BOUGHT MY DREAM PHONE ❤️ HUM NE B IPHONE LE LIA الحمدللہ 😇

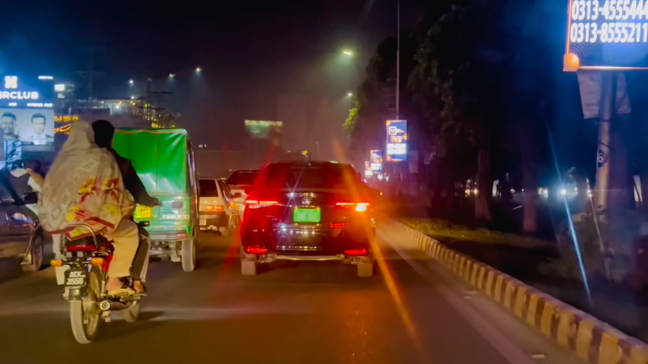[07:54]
अभी हम निकल चुके हैं जी वापस, बहुत ज्यादा रश है अभी भी, और कसूर पहुंचेंगे और फिर इजाज़ भाई से हमने ट्रीट लेनी है।